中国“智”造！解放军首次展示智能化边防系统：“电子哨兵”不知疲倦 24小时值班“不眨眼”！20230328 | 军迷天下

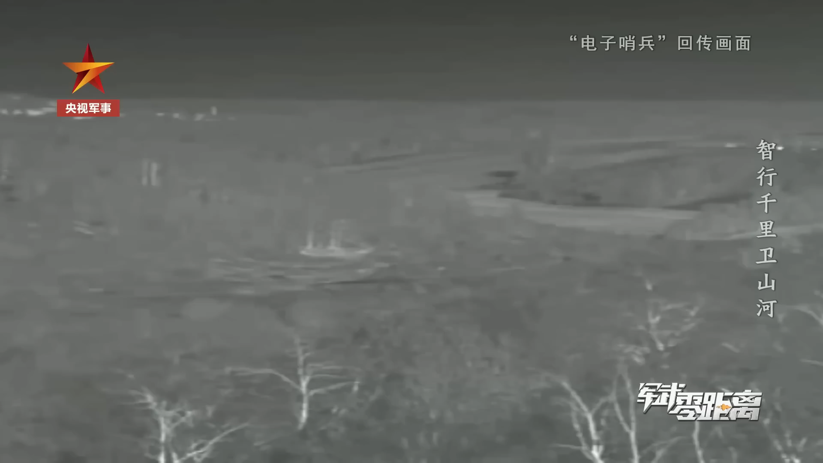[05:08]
这里显示的就是进行算法处理识别的画面
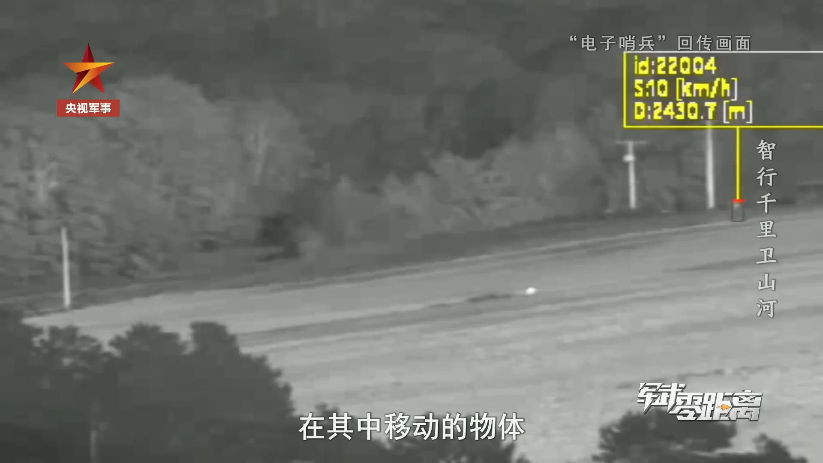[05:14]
在其中移动的物体甚至还可以被测量出行动速度这些行为方式和人工智能存储的模型进行对比
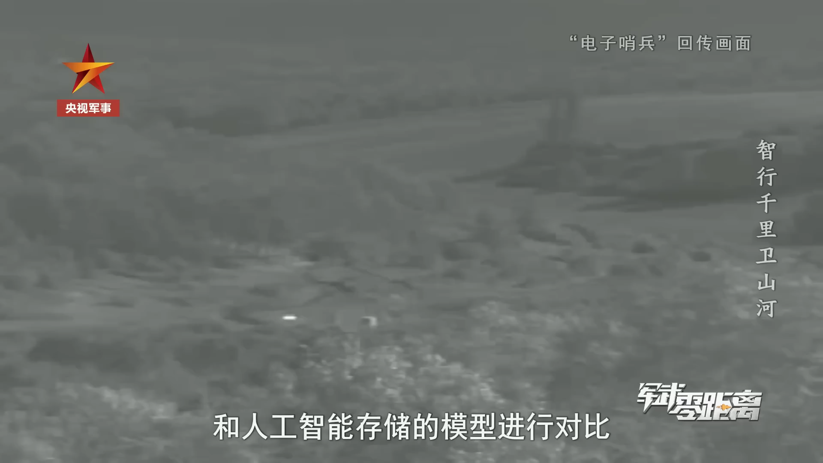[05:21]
系统就可以分辨出看到的物体是人是车辆还是野生动物进而可以判断出是否出现了边境的安全隐患